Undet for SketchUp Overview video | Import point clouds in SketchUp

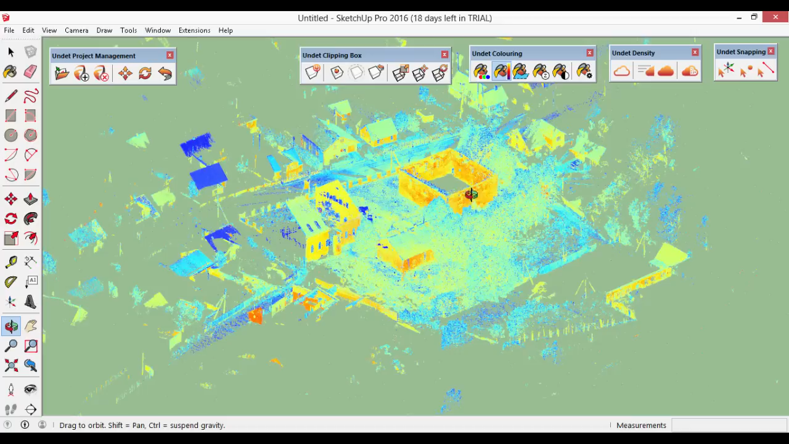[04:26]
old house over here inside of it and let's say that when to isolate a particular area of interest shall we do the same way as in previous project and
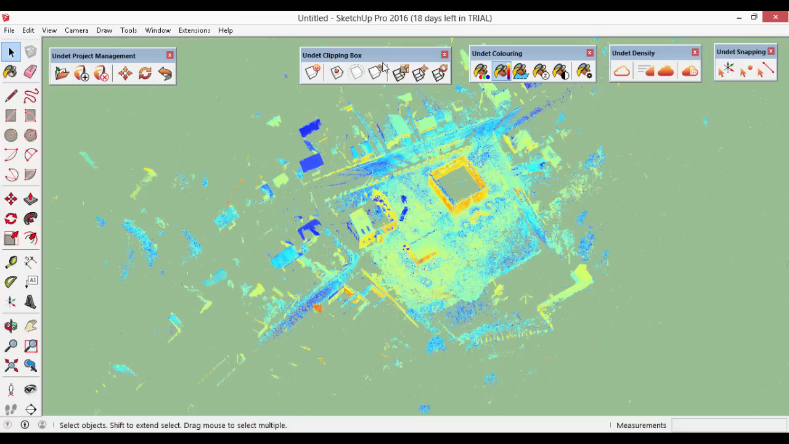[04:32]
rescale the initial clipping box we could but there is a faster way we can create new clipping box
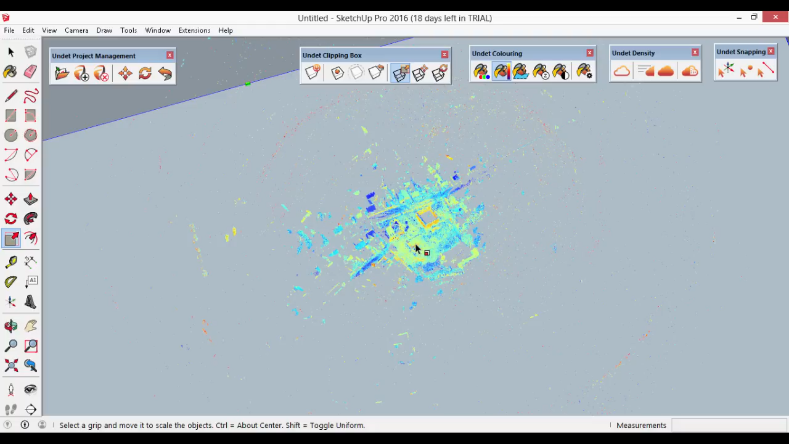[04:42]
let me quickly zoom in and let's easily this building you see i'm just clicking and dragging and defining a new clipping box
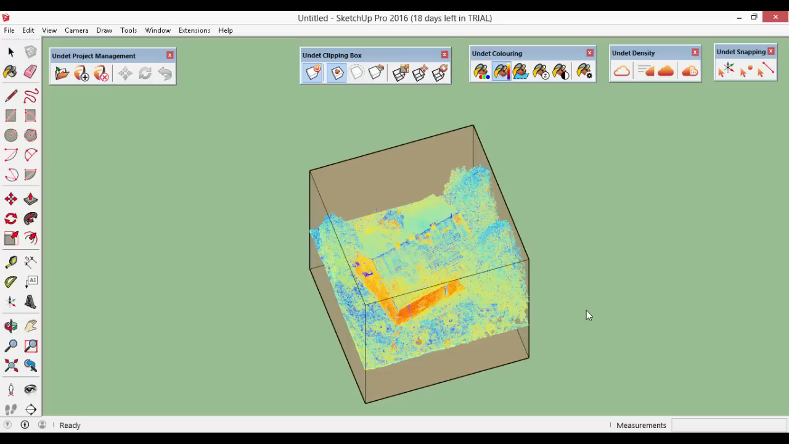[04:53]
and again you can move it around
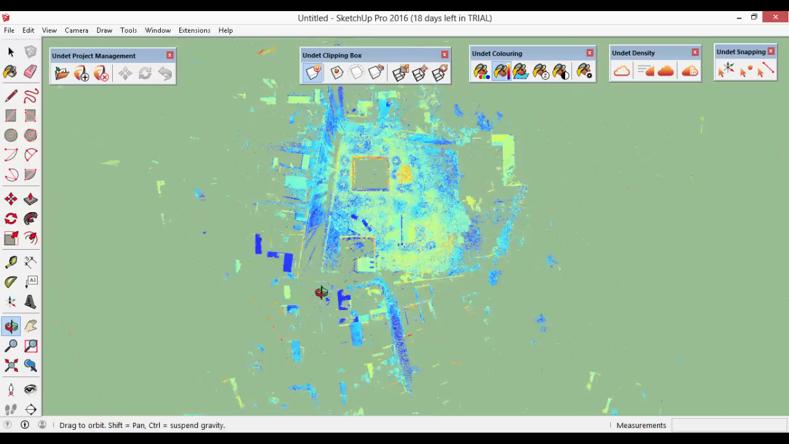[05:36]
okay let's have a look into some different coloring options that and that offers
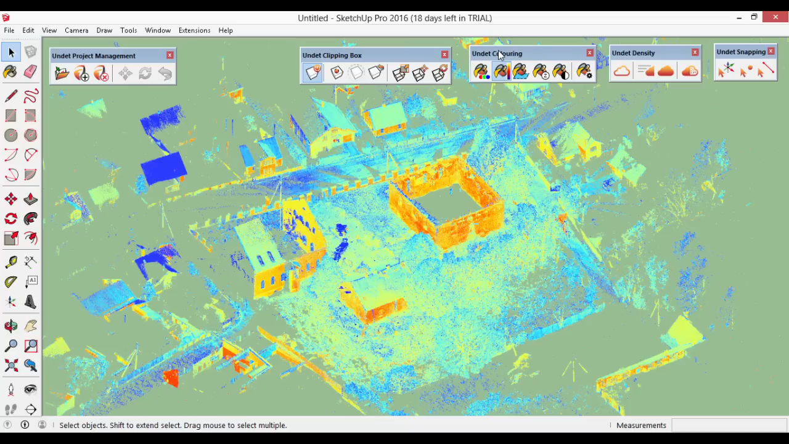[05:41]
the coloring toolbar server here so we're now coloring by intensity we can also color by
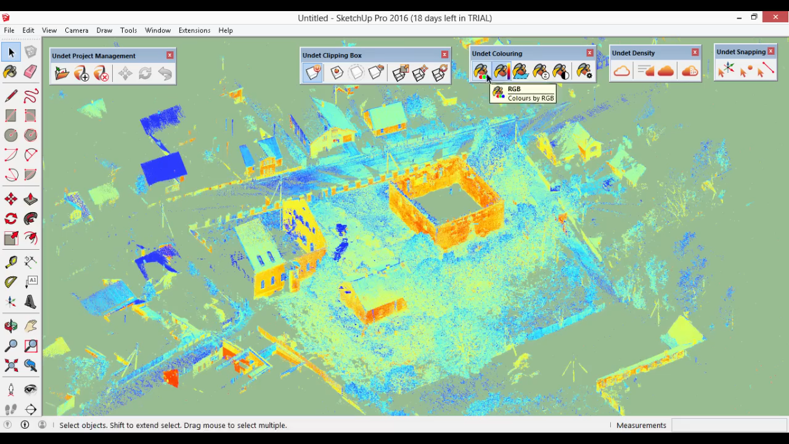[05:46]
nitro colors or simply by rgb and as you see only
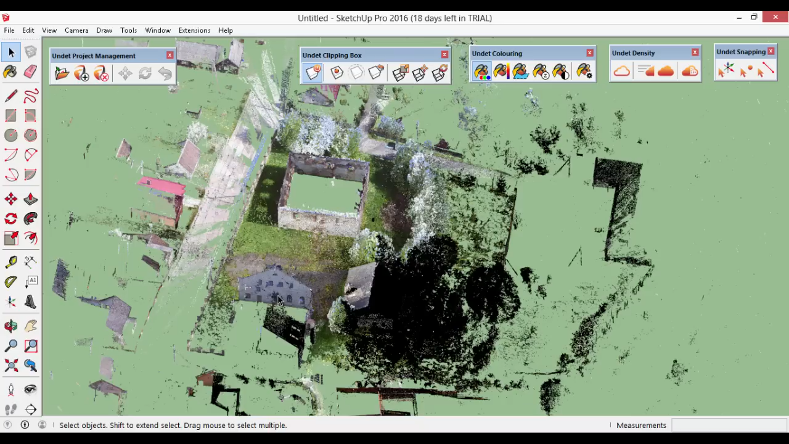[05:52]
several scan locations were collected with pictures the majority of scans inside this building are without pictures therefore we see black point cloud
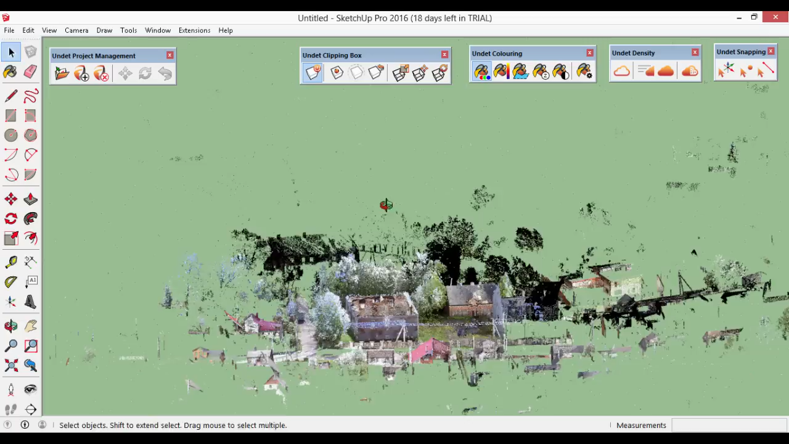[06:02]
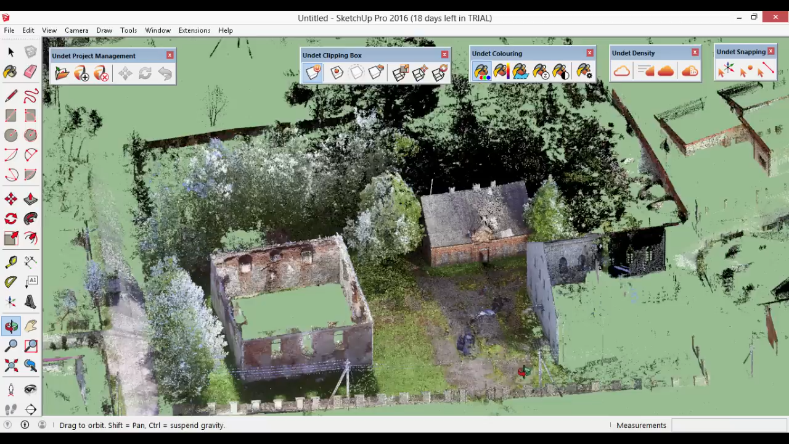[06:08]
we can also color point cloud by height
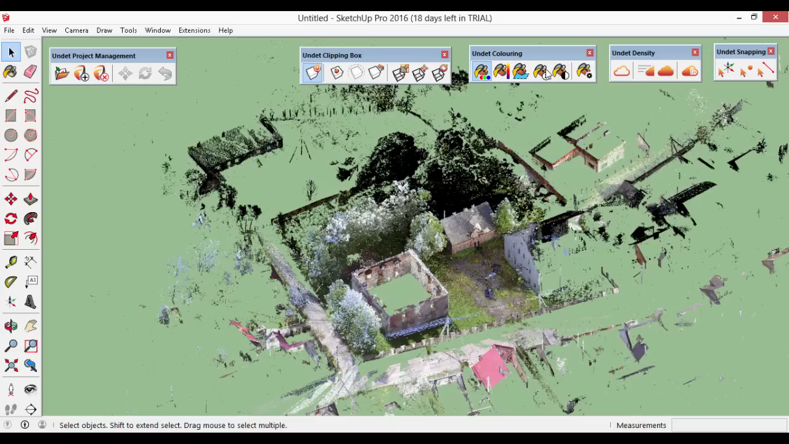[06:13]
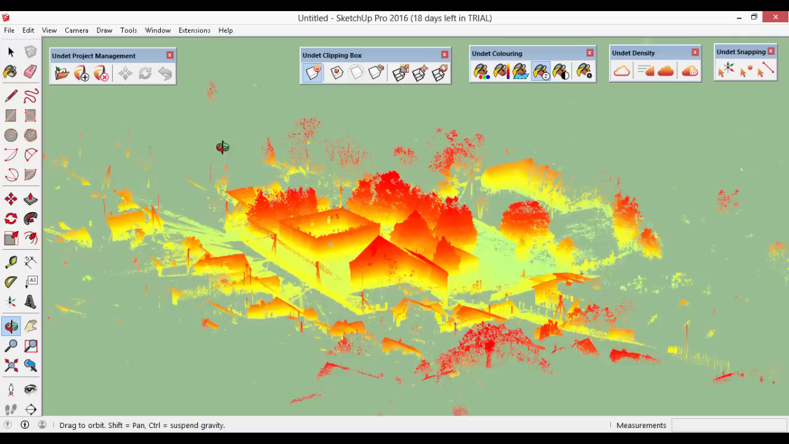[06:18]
see now we color it by height we can call out settings a separate dialog for coloring settings and we can change different coloring band let's see this one
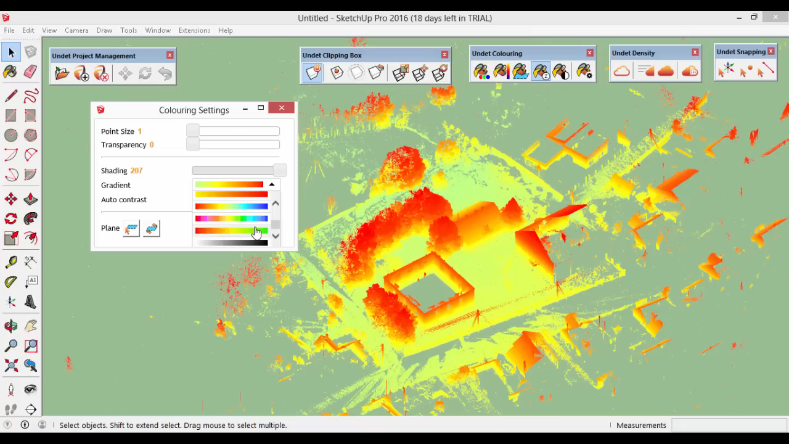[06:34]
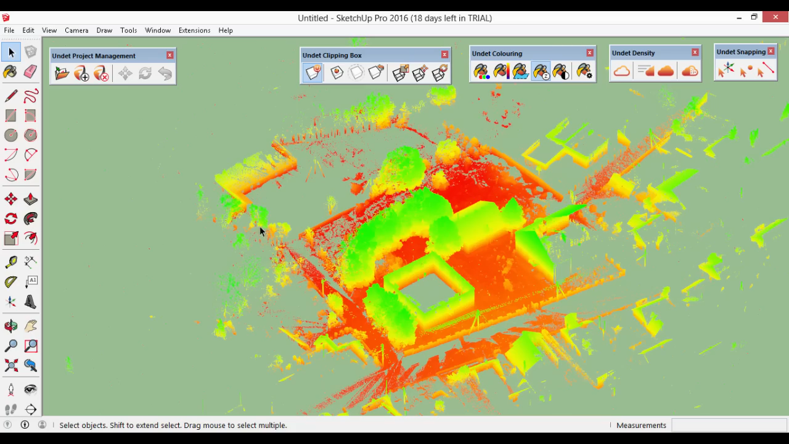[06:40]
here we go we have now a different coloring by height we can also change coloring bands for intensity values
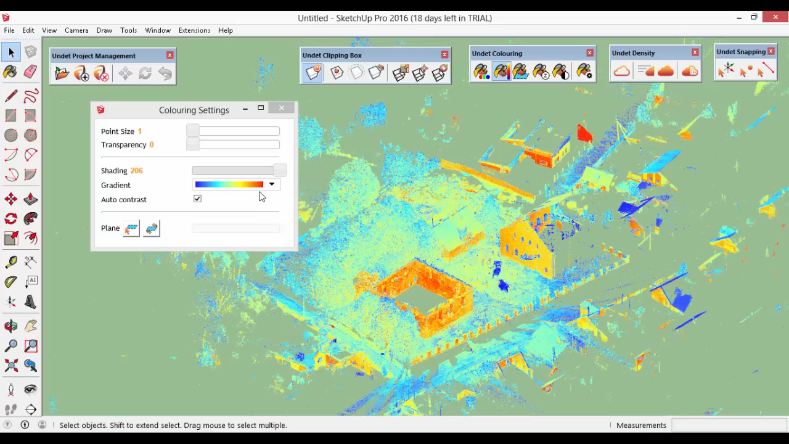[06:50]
let's see this one
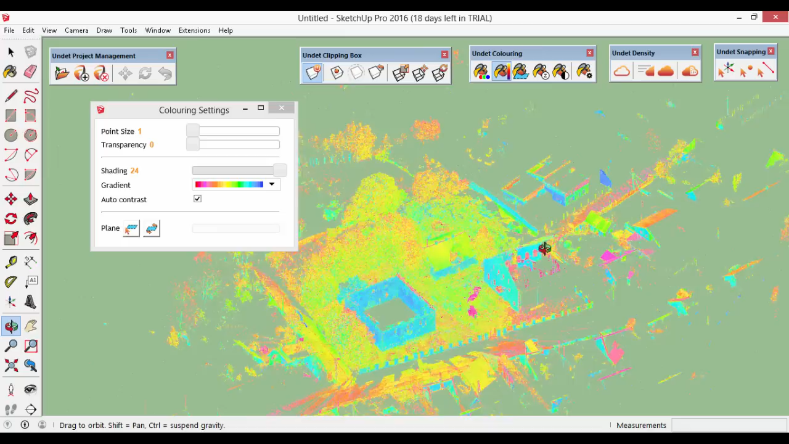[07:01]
we can color point cloud by black and white color let's have a look from the top
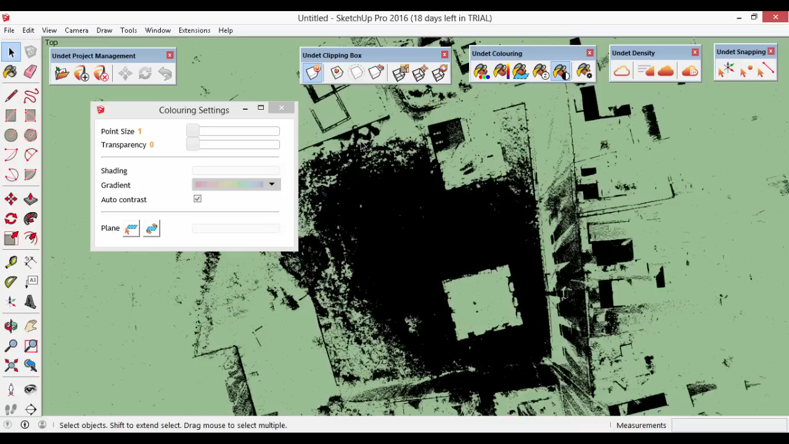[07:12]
and we can also manage transparency let's change it to close value to 90 percent and as you see looking from the top
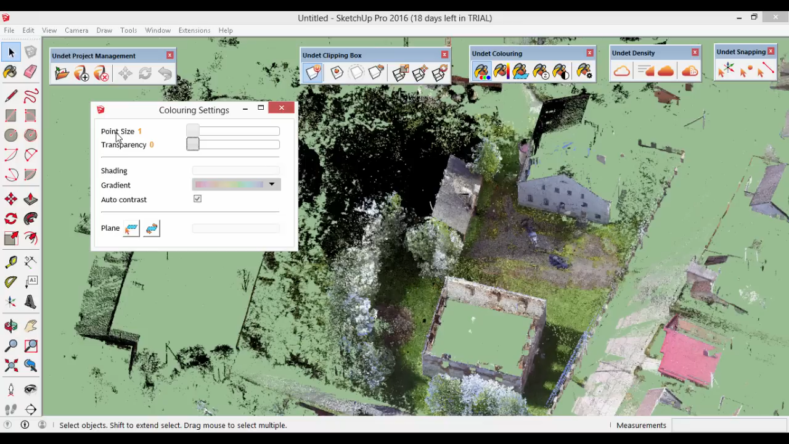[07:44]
we can also change point point size let's increase this to value of three and as you see it might clarify you the view in some particular places
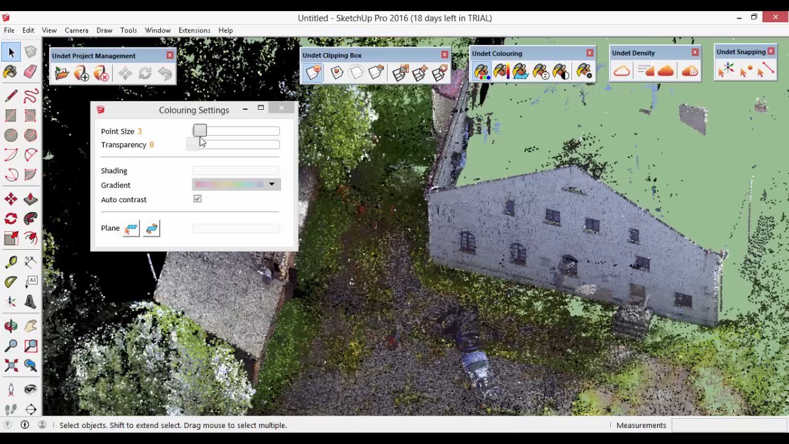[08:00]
let's have now a look into undead snapping options so undead offers to snap you to the point cloud points
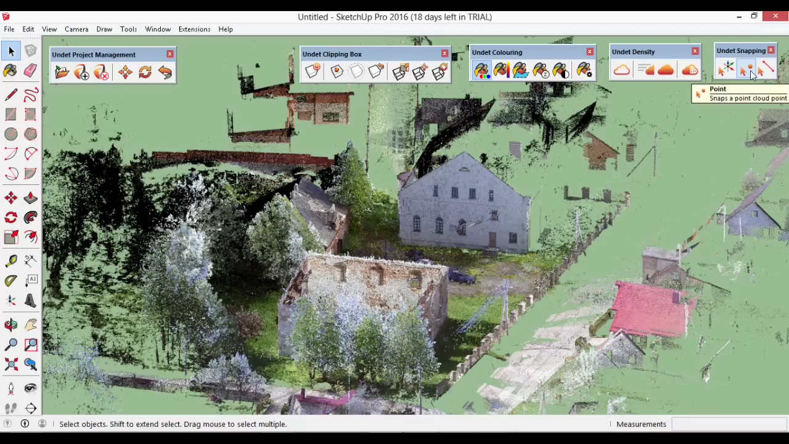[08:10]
let's snap a little bit let's see it snap to this one let's hit to this one you can also draw a line while dynamically snapping to point cloud points
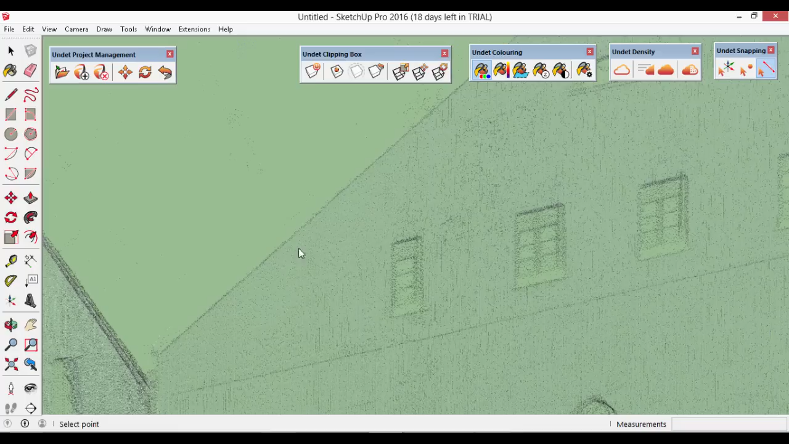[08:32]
like this
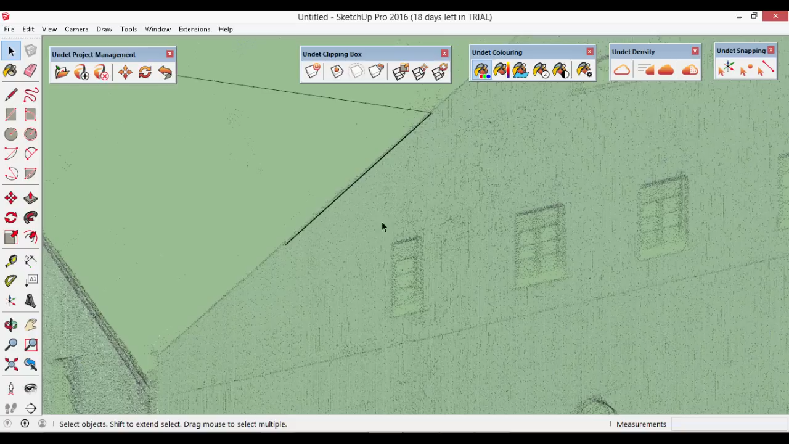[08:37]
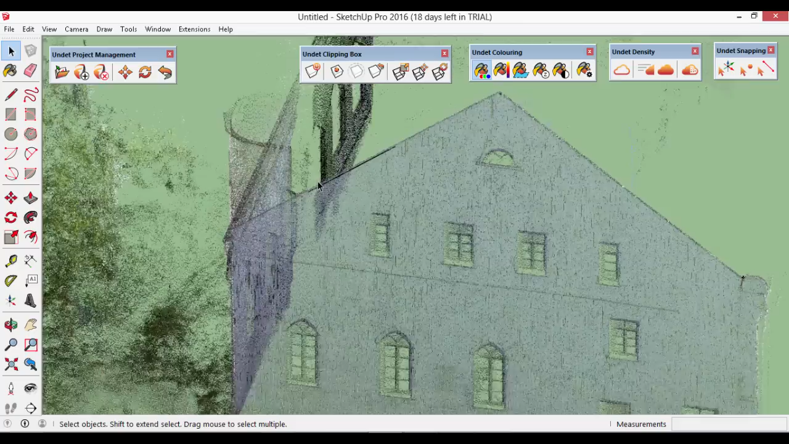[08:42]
there is one very nice feature that allows you to snap your axis to point cloud so at the beginning you need to click on the point cloud it will snap the point then you can snap the axis and let's see align it to meet your needs and this will help you further in modeling with sketchup
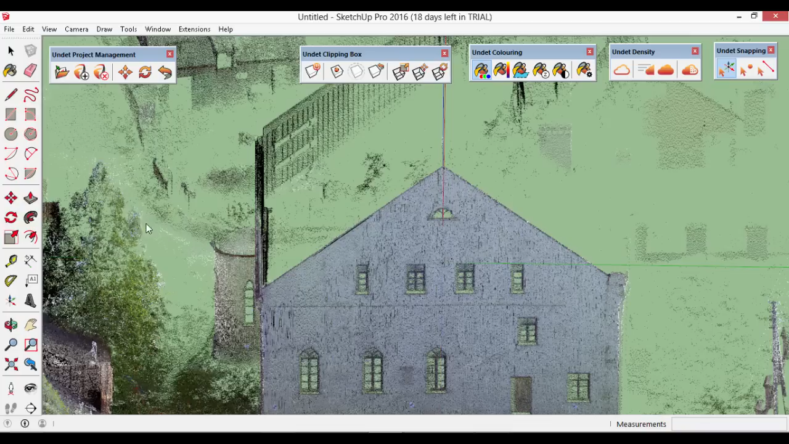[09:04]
let's model a little bit let's draw this elevation at least part of it like this
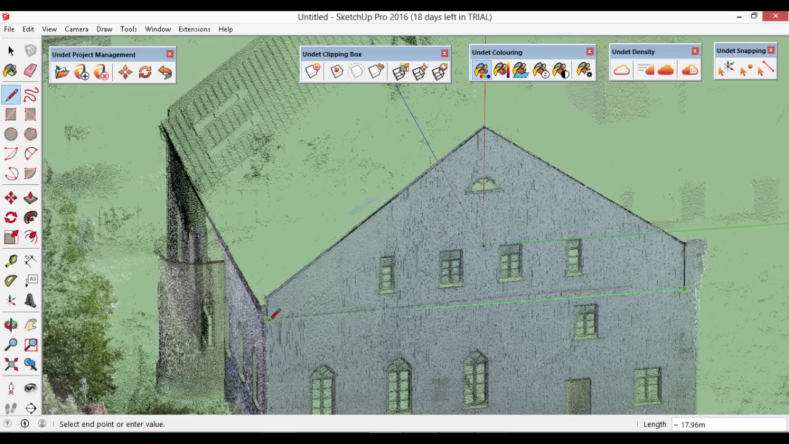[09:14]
i could do better but just quickly for demonstrational purpose
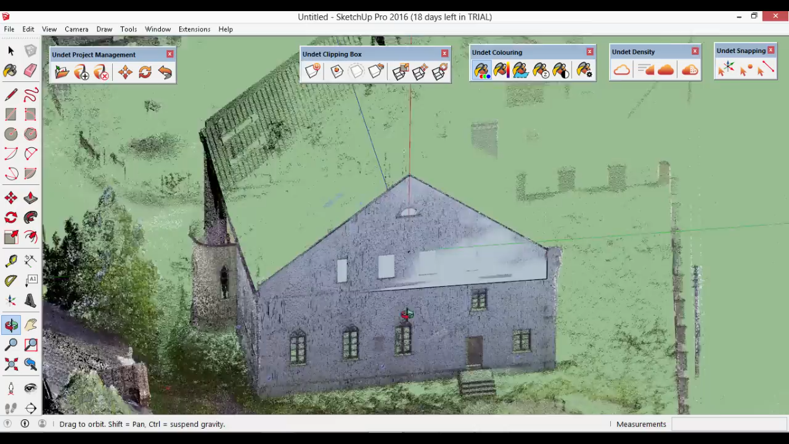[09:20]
and let's push and pull it
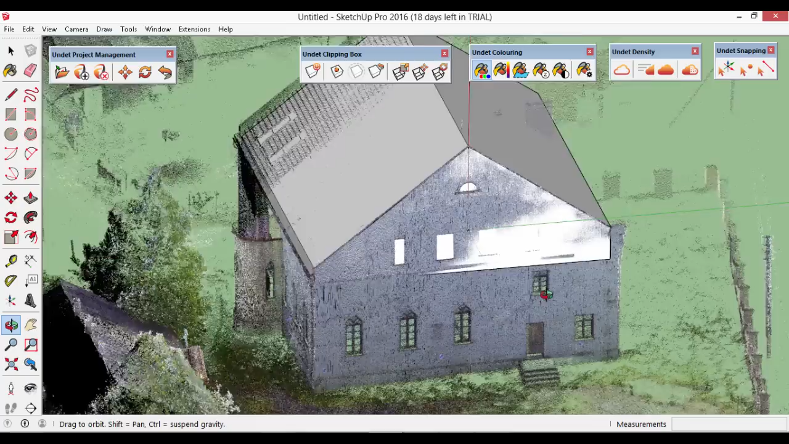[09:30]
there's one more feature in the end that allows to isolate your point cloud by a selection so we just selected this brand new 3d solid we can
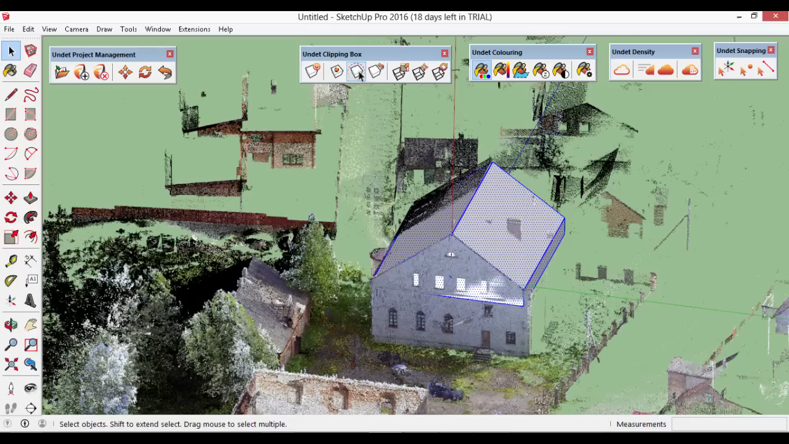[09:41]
click now over here new by selection and turn on the clipping box of course so and that will isolate only the point cloud around the selected 3d solid